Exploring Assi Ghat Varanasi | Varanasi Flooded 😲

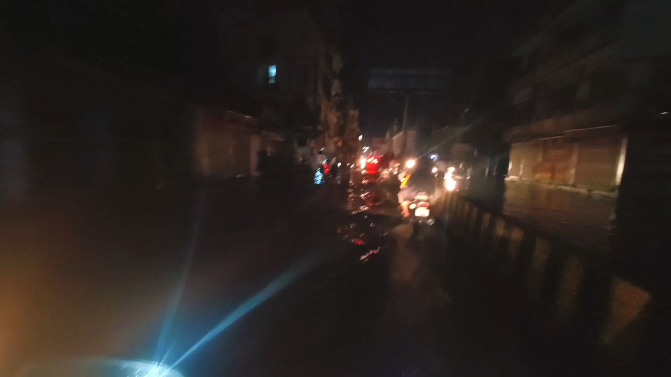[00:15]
डूबा डूबा बनारस देख लो भाई, किधर जाएं यार।
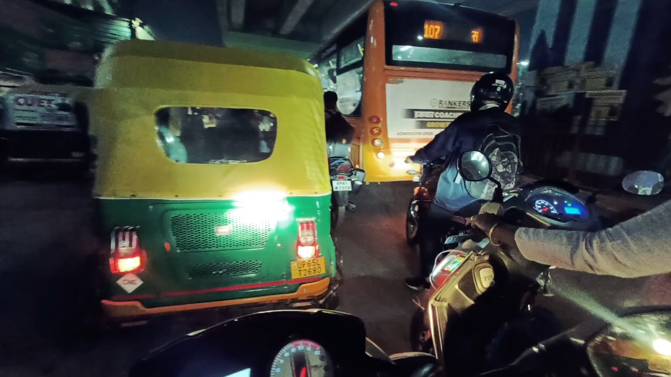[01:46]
आंटी जी, तो हारी नहीं मान रही है स्कूटी वाले, एकदम रेस लगाने के लिए बेचैन है ट्रैफिक में।
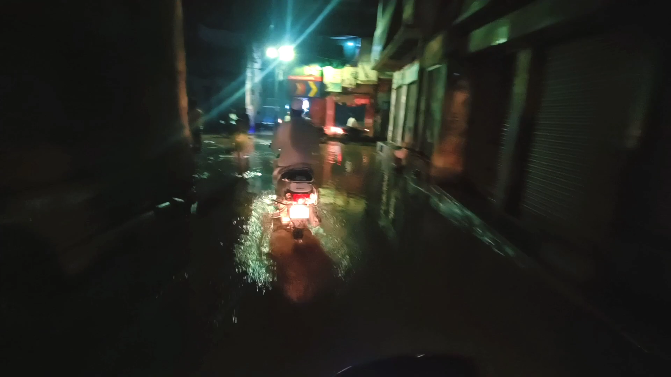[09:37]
वाराणसी का कोई ऐसी गली नहीं है जो पूरा फ्लडेड ना हो।
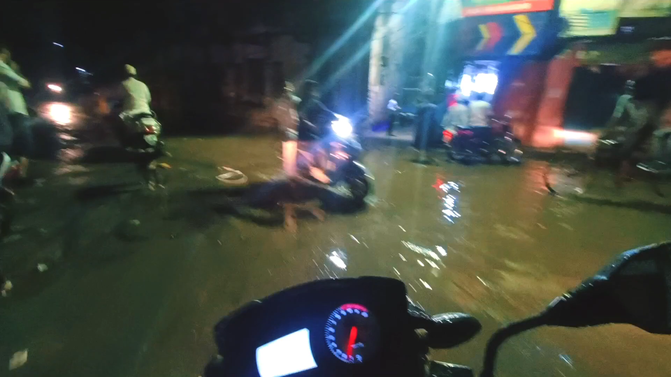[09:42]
अभी तक मैं जहाँ से भी आ रहा हूँ मेरा कैमरा ऑफ था, बाकी अभी ये नज़ारा देखिए, ये तो बहुत ठीक है, बहुत अच्छा है। उधर बाप रे साइलेंसर डूब गया था बाइक का, जिनकी बाइक बंद हो जा रही थी ना उसमें एयर क्लीनर में पानी जल जा रहा था, वो उधर उधर के धक्का लगा रहे थे।
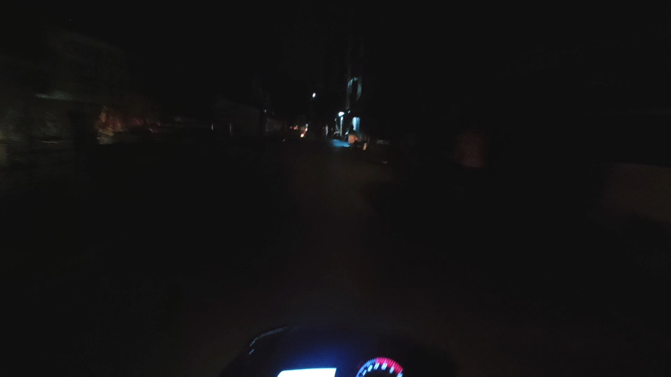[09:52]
मैं तो बहुत लकी हूँ, अभी मेरे को उल्टा पड़ा 5 किलोमीटर जैसा, पर मैं निकल गया हूँ, गली गली जाऊँगा।
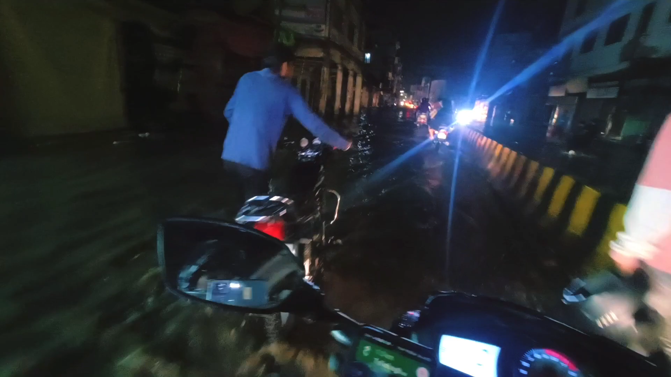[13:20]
देख देखिए भैया ने गाड़ी बंद कर दी, हालांकि नई गाड़ी है पर इन्होंने बंद कर ली। डूबा डूबा बनारस देख लो भाई, पूरा डूब चुका है। ये कुछ मैनरलेस लोग,